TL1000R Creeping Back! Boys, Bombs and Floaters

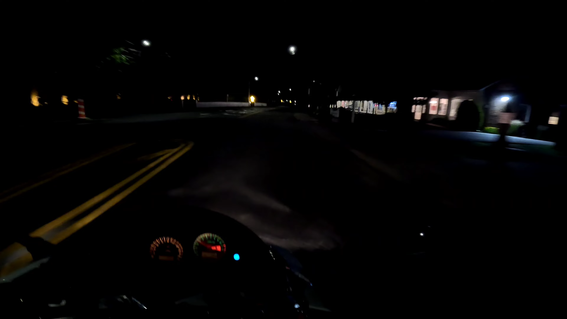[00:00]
they got a road speed bump right here let's see how this feels
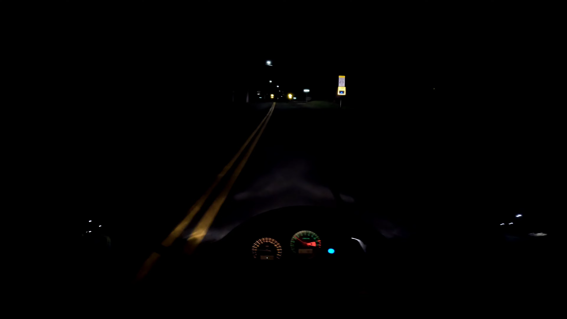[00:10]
when we go over suspension related up there right here on the left see them there they are remember i told you be sitting there with their windows open here and you go by i'd laugh if he came out that'd be really funny